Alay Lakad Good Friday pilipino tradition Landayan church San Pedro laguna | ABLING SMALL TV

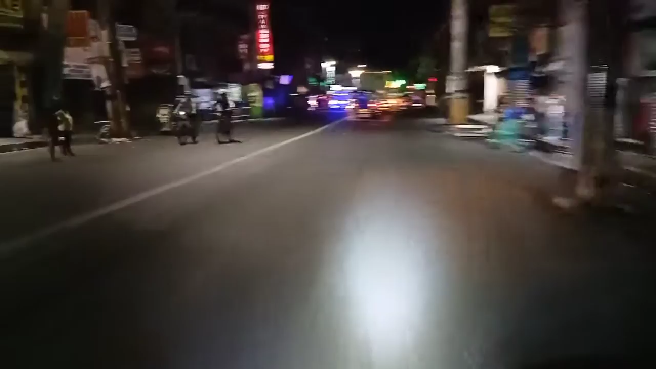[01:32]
11 PM na gabi. So, itong araw guys,
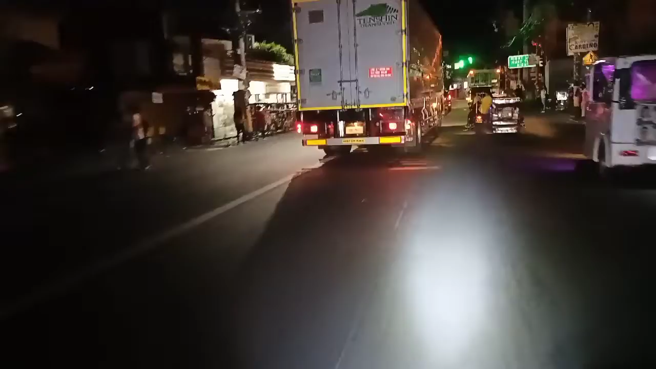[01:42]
traditional na dito sa Binyan na lakbay, tablon, alay-lakad. Ayan. So, ngayon guys ay update lang kung
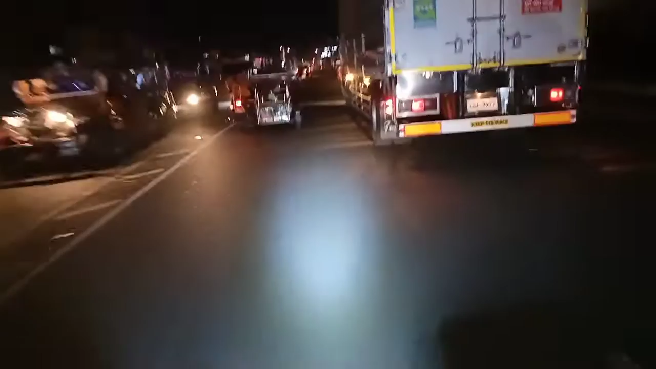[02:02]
anong klase ngayon ang dito. Sa may pupuntang Landayan, San Pedro. Mapapansin nyo guys, yung marami na lalakad. So, ayan guys. Kasi nga ba marami nga lang ako.
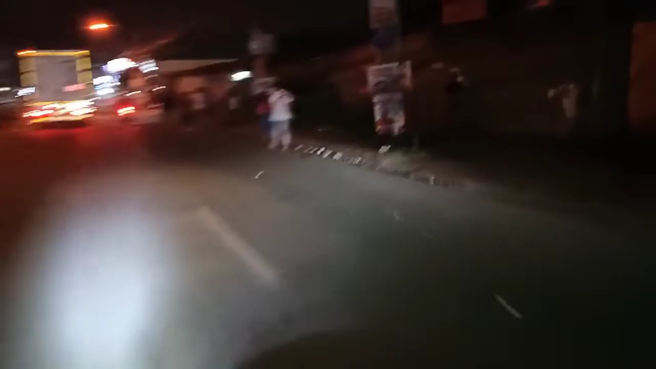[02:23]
Ayan, sila ay alay-lakad ang tawag sa kanila sa ginagawa nila.
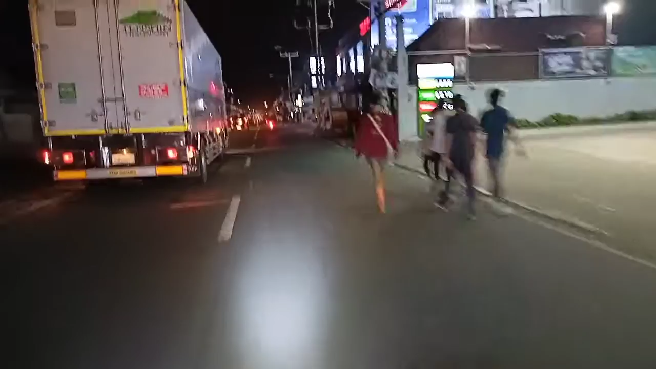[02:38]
Dito lang yan sa Binyan, papuntang Landayan, San Pedro. Ayan guys, bali magto-12 na na umaga ngayon. Pero marami pa rin naglalakad dito. So ayan, kung makikita nyo guys,
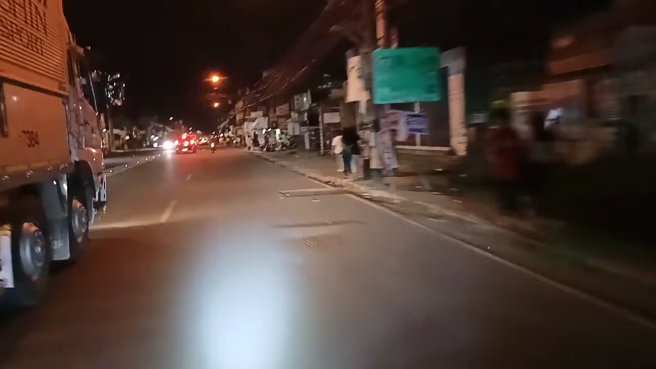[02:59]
yung mga naglalakad na yan ay hindi pa dyan nagagaling pa ng Santa Rosa, Abuyaw, Carmona. Ayan guys, nakita yung mga naglalakad na yan.
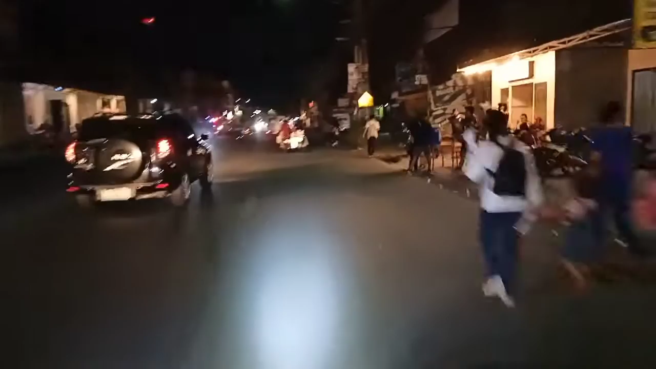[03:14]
So, yan ay traditional na dito guys sa Binyan taon-taon magbibiyer ni Santo. Yan. Ang dami naglalakad. So hindi ko alam guys kung makakapasok kami dun sa loob ng simbahan kasi nung mga nakaraang taon kasi nakapag
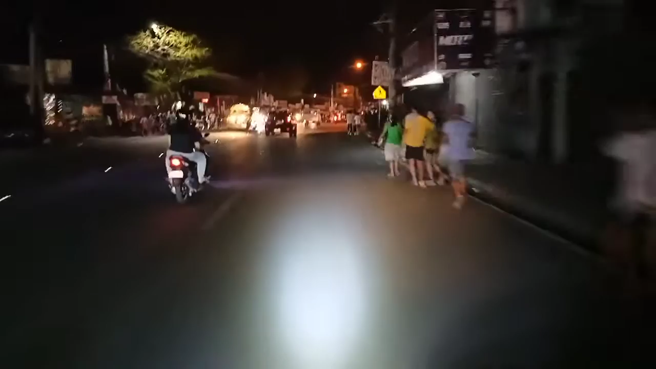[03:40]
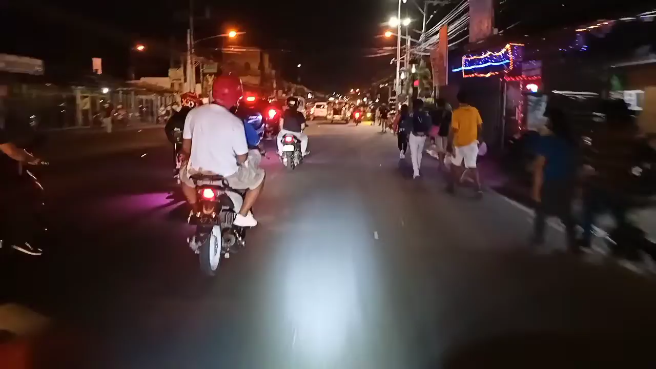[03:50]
naglakad din kami dito nung mga nakaraang tao.
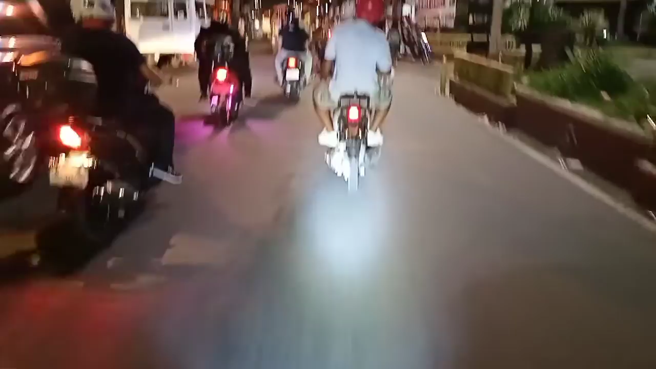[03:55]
Hindi kami nakapasok, buha ng sobrang dami ng tao. Gusto nilang makalapit doon sa
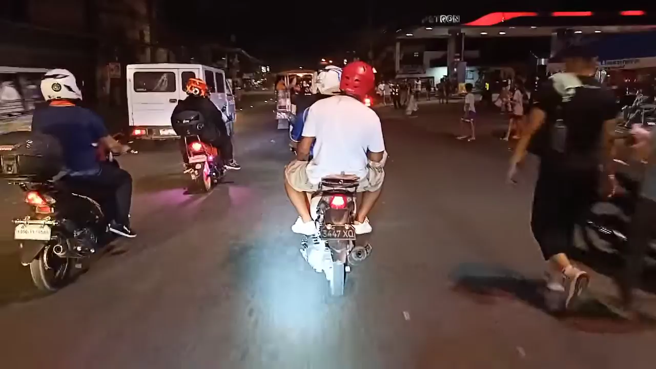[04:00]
maraming pantay.
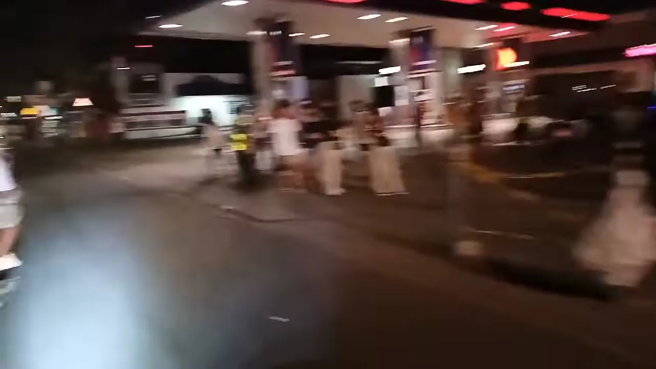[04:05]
Sobrang dami guys na naglalakad talaga. Ayan.
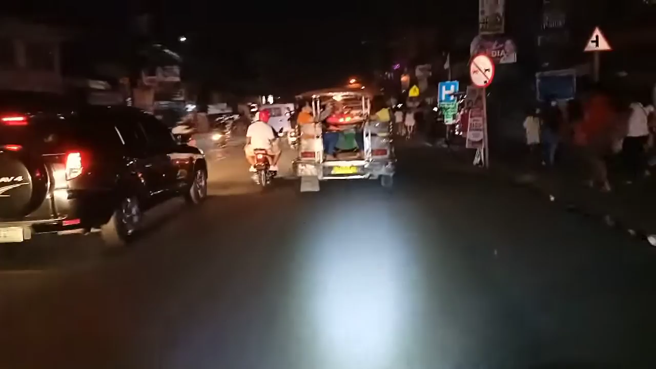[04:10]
Traditional pa rin talaga yung nila ginagawa. Alright guys, sana ay masundan yung aking video.
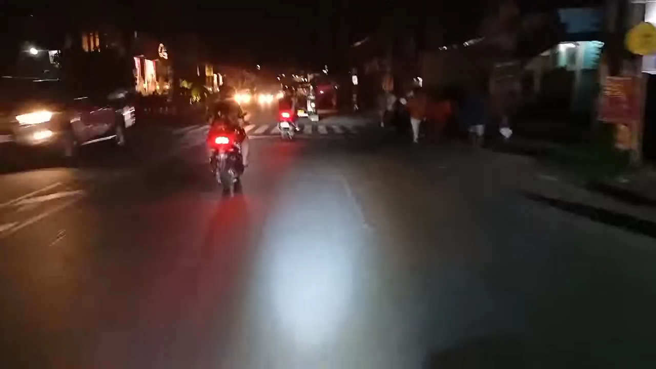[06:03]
So medyo malayo ito guys, ano, galing kami Carmona, pupunta dito sa may San Pedro. Halalay pa lang to. So yan, traffic na, checkpoint pa yata.
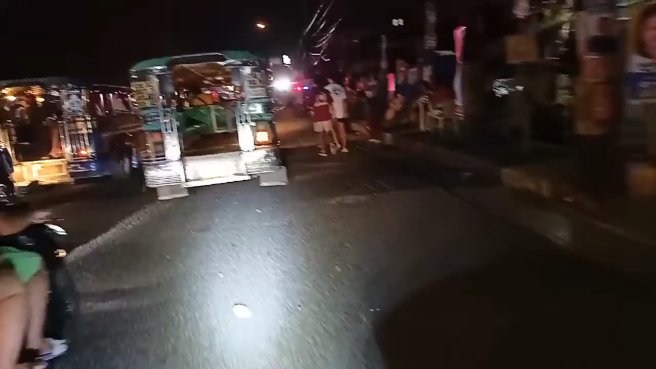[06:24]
Sobrang dami ng tao na ngayon.
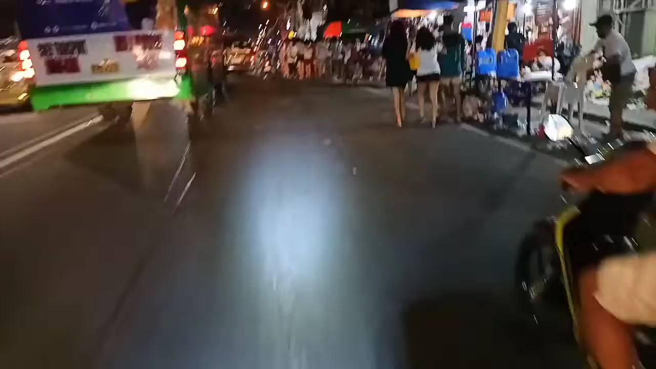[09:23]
So hindi ko lang sigurado guys na kung makakapasok kami at kasi sa dami ng tao.